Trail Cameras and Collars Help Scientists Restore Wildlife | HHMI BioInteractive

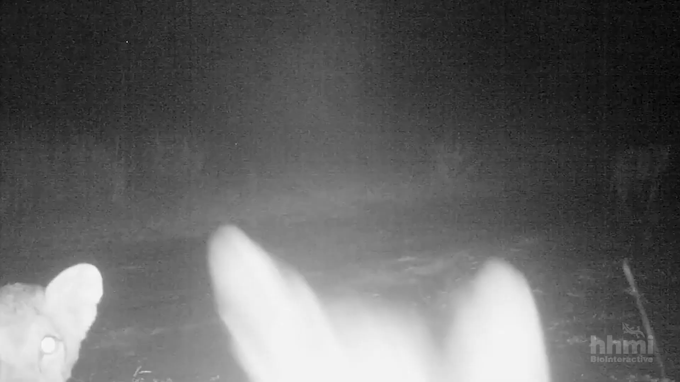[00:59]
They have an inbuilt infrared flash, so they can record at night too,